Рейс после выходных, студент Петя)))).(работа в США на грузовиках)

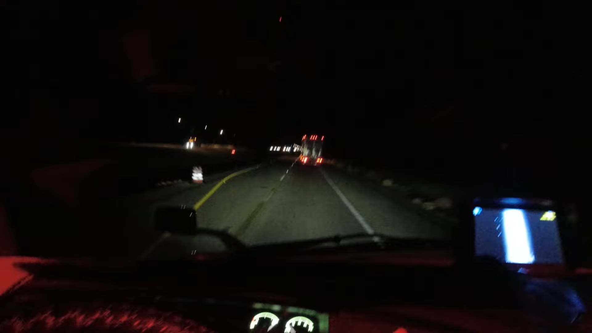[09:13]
И едет. Смотрите, опять поехал в сторону. Надо его обогнать, ну его. С такими не хочу встречаться. Смотрите, смотрите, что делает. Или пьяный, или что он.